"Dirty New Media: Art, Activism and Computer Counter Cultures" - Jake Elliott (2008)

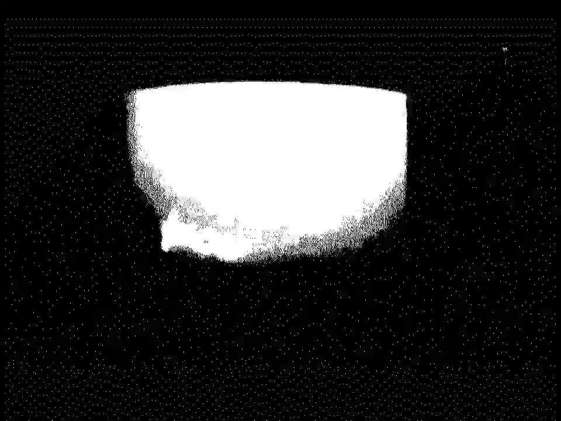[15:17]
What we've done here is put up some infrared lights, and CrossEye over there has an infrared sensitive camera,